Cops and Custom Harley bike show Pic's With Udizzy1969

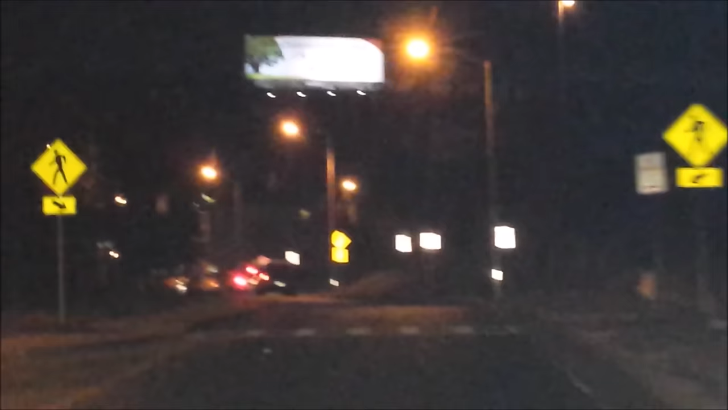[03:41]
He's got a motorized bicycle. Oh, we're probably not going to catch him. He's got no blanket, no lights, no nothing. He ain't stopping. Yeah, he ain't even stopping. Look at him with the red shirt. You ain't going to get me going there.